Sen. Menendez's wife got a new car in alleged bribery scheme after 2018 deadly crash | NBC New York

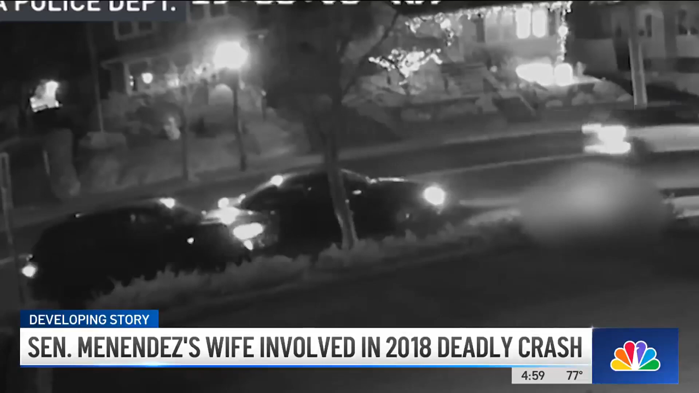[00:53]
sat in her car for several minutes before calling 911.